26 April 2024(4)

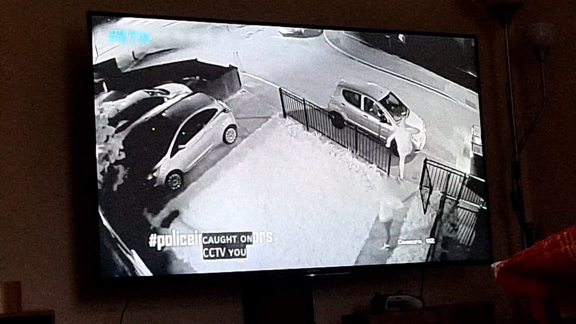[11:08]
You've allegedly smashed up a car and a house. Right, so this time you're under arrest. And a high-up hideaway brings the house down.